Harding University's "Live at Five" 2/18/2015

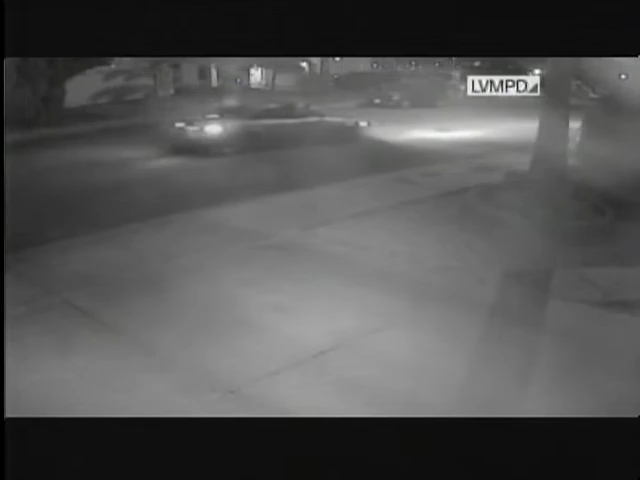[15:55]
She was encountered by a vehicle that was speeding up rapidly behind her.